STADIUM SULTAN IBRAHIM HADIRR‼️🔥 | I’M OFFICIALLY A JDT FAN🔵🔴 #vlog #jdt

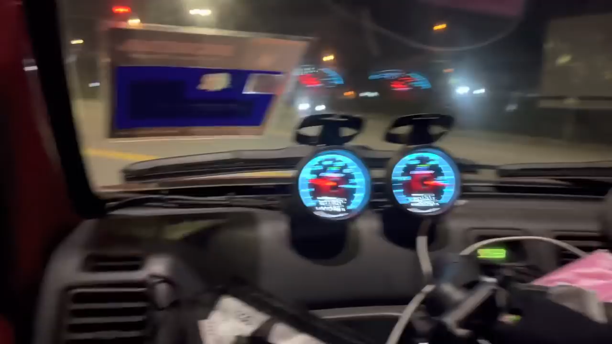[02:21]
Okay guys. Korang stand by je. Traffic ni lama. Lama. Tulang je.
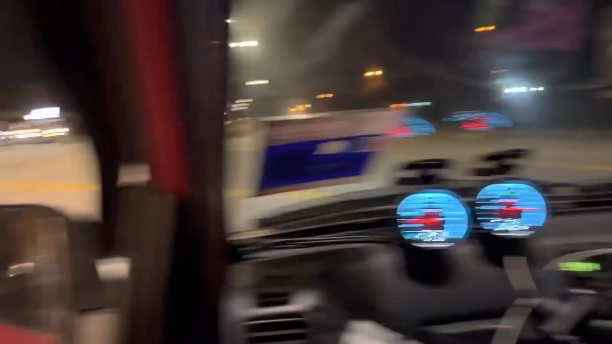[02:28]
Okay. Guys, kita dah nak sampai. Boy, jam Asia guys. Guys, jam Asia. Macam mana Asia ni? Kita dah lambat Asia.